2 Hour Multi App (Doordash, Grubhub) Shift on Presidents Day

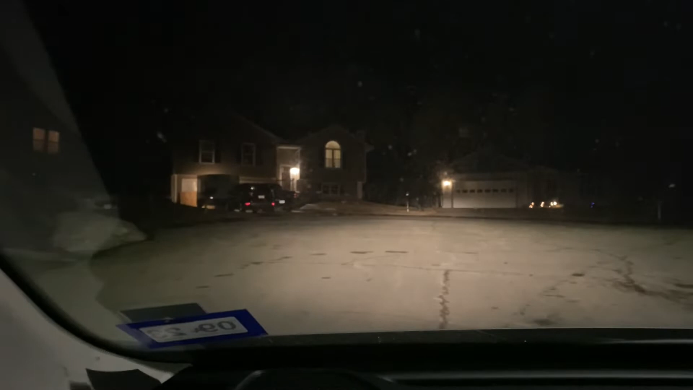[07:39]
That's why I have a flashlight. It looks like they're right here.
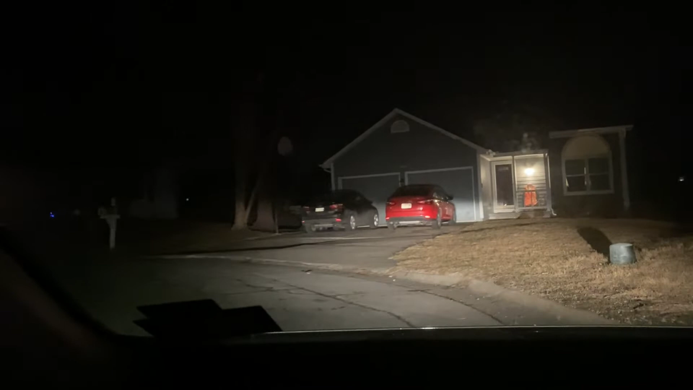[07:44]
I'm assuming this is the place. This has to be it. Can't really tell in front of the house because the address is not lit up, but I'm gonna look on the mailbox real quick. All right, drop that last order off. I will have the totals at the end and a nice little breakdown I just thought of. I appreciate everybody for watching. Please don't forget to share, like this video, subscribe to my channel.